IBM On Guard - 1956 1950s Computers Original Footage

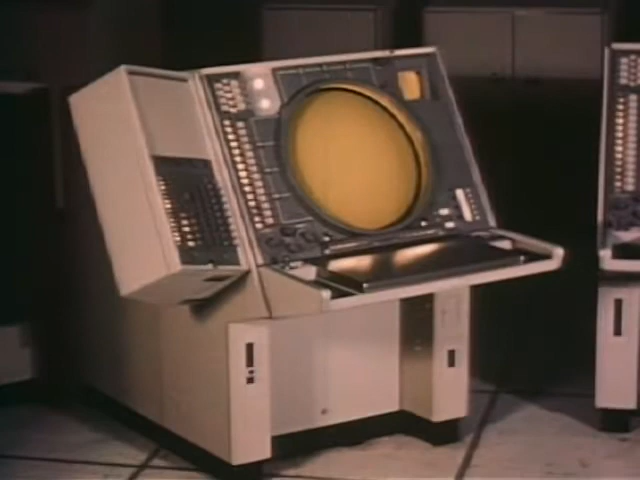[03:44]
A computer generated visual display. On call as needed.
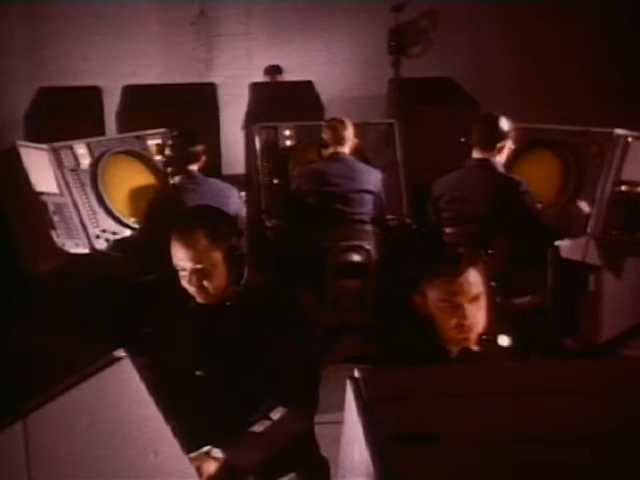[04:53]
Although they look like the offspring of a marriage between a television tube and a radar screen, display scopes do not show physical images transmitted from elsewhere. They display the results of the computer's findings.
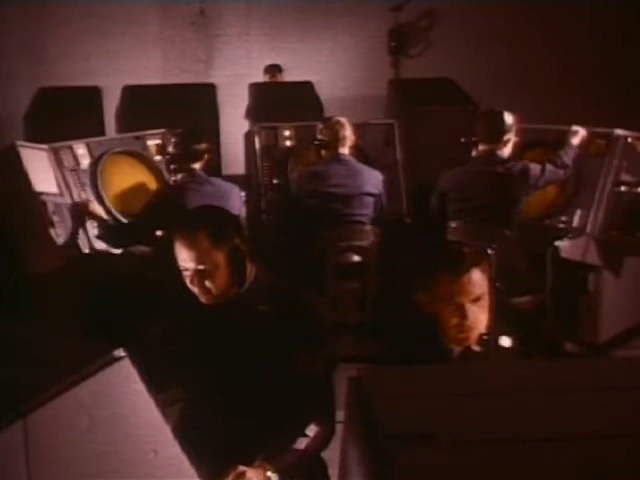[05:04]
SAGE, with its display scope, also has one feature possessed by neither a television or radar screen. It has memory.